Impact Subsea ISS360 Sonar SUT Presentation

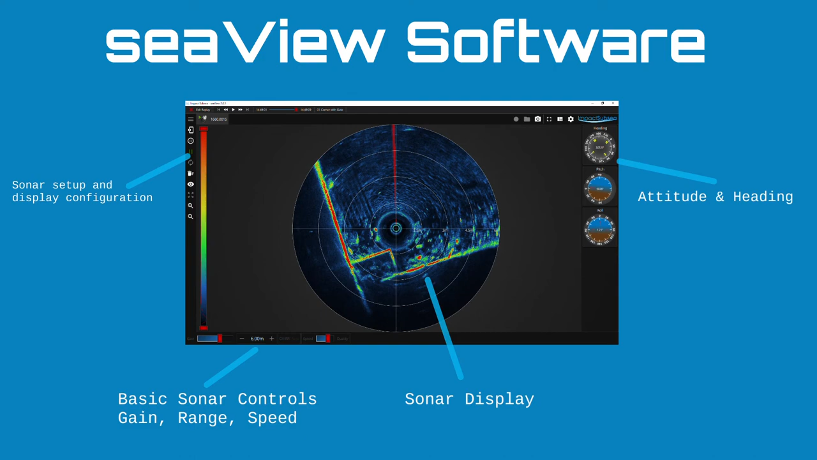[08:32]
In the centre of the display of course you have the the sonar imagery itself, on the right hand side we display the the heading pitch and roll. So that's a look at the software, now let's come on to the final output from the sonar which is of course the imagery.